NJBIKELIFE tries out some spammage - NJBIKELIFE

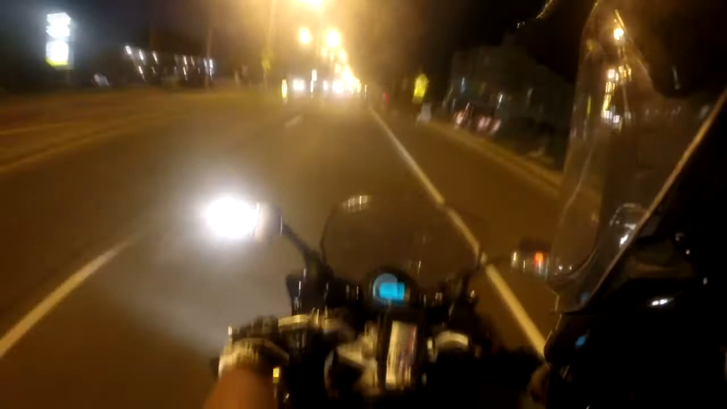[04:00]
Well, guys, I spammed a couple people, but it got real dark. So, yeah, can't spam any more people. Well, I'm going to, but the battery's gonna die, so I'll end this video here. I'm still riding with Ed. I'm still riding with Ian. But, that's all the GoPro's pretty much gonna record because it's dark and the GoPro sucks in the dark, so...